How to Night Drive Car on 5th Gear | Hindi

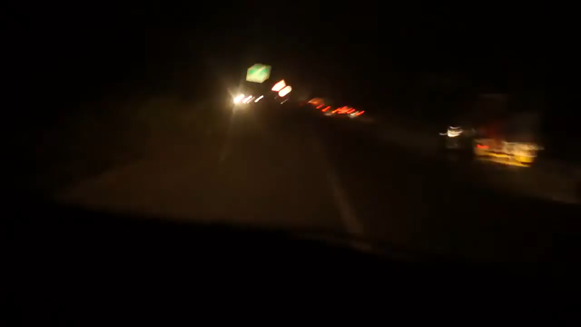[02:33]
देख रहा हूँ ठीक है, ठीक चल रहा है, ठीक चल रहा है, कोई घबराने वाली बात नहीं है। अब मैं पीछे देख लेता हूँ, गाड़ियाँ आ रही हैं, अभी हल्का
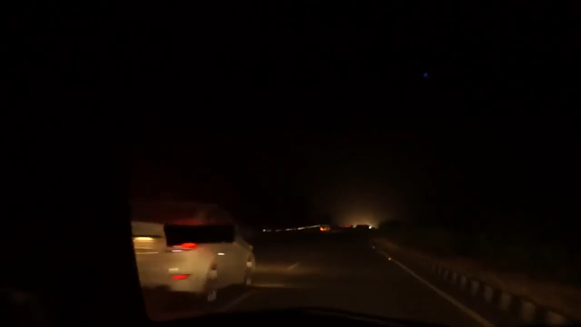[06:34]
ओके, अब हम धीरे गाड़ी धीरे करके वापस जाते हैं। अब देख लिया मैंने पीछे कार नहीं आ रही, तो हल्का हल्का मैं इस साइड पे भी चला सकता हूँ।